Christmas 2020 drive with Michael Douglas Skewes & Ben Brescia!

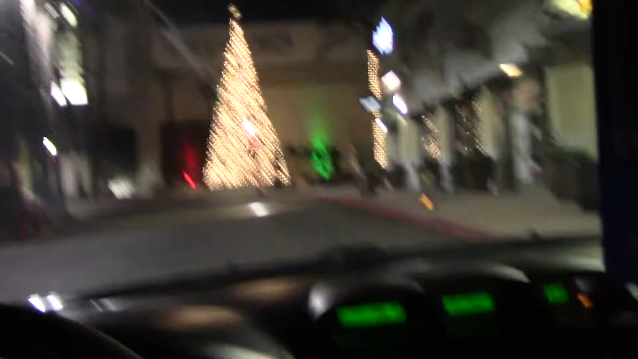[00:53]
So this is a trip. But this is a very nice big tree. But see how everybody's out enjoying Christmas night? See how everybody's sitting around the tree, all happy, gathered around, happy and gay, as they say?
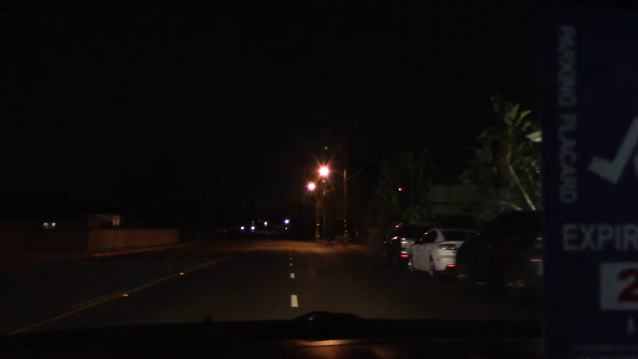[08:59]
It's like a big... It's got palm trees. Palm trees.
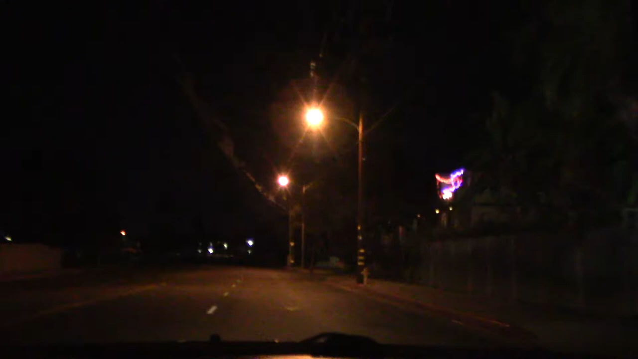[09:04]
There used to be a Little Caesars there, because we'd buy... This is it. No, this isn't.
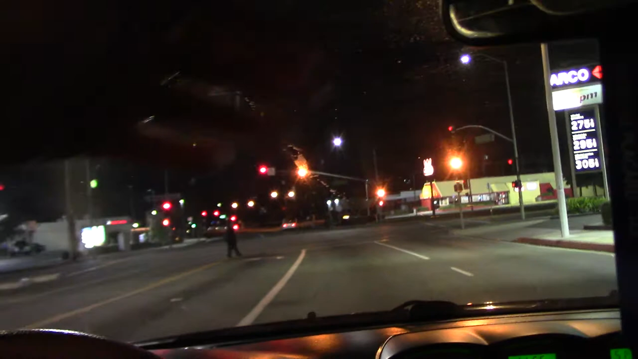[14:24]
Well, I didn't shoot when it was nice. Hey, buddy. But... Oh, no, there's the friggin' liquor mart.